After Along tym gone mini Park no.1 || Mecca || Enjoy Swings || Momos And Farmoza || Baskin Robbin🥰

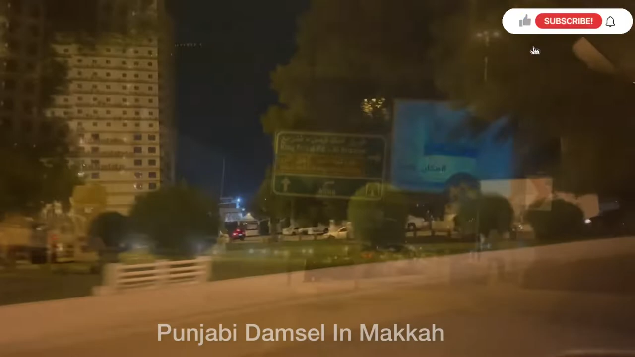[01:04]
Hira then you can go to the road on the left or right side because it is on the main road and the parking area is free for children and they are in the center